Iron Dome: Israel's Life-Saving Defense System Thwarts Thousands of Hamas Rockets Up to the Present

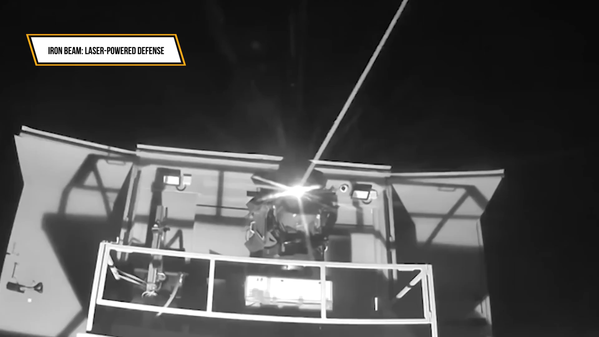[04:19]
Unlike the Iron Dome, which uses interceptor missiles,
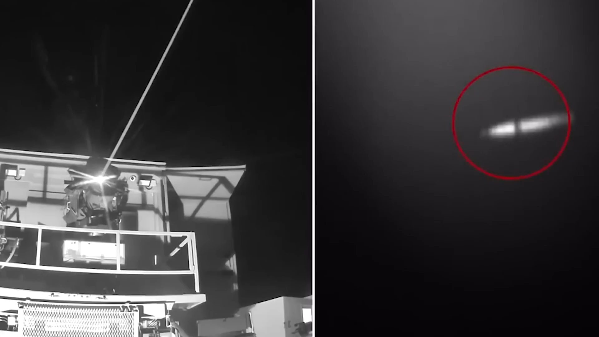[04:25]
Iron Beam deploys concentrated laser beams to neutralize threats like drones, rockets, and mortars.